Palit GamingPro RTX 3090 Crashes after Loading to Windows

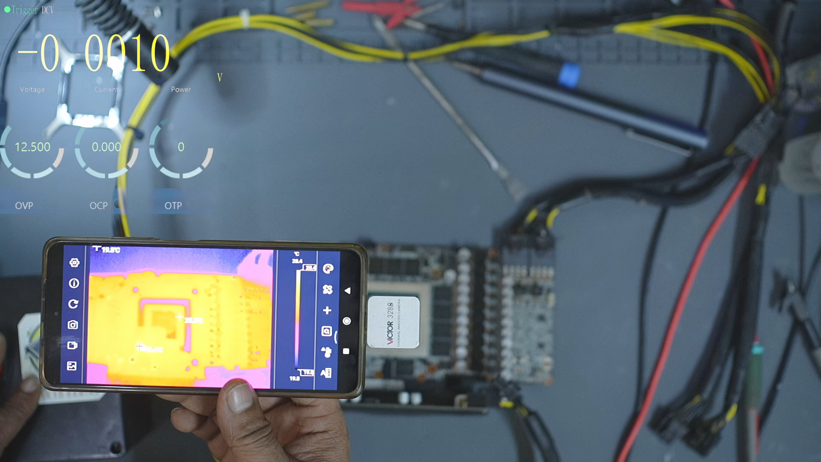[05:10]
So, I bought out the thermal camera to help identify any abnormal heat signatures. And there it was. A voltage monitor IC was glowing hot.
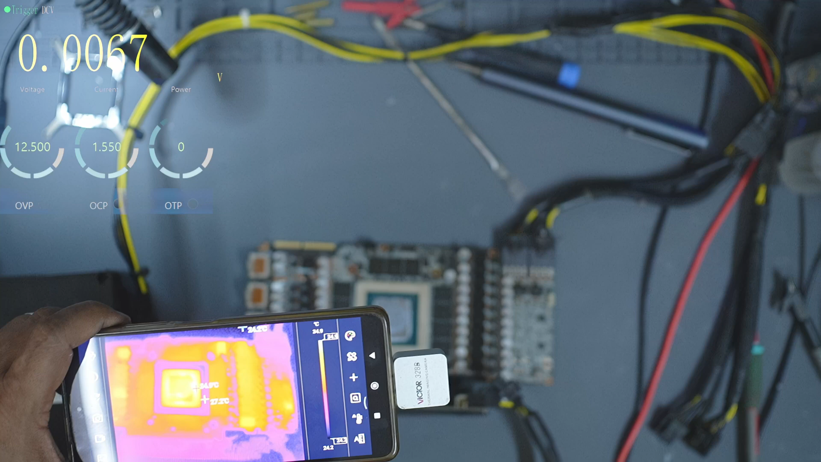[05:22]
The moment the power was applied, that's definitely not normal behavior.